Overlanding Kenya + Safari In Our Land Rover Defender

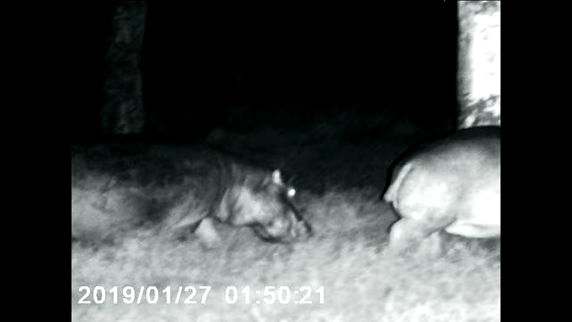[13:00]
Harry's brother Charlie captured these amazing hippo shots quite late into the evening. He'd brought some night vision binoculars with him, and it was amazing to see the life around us in the night.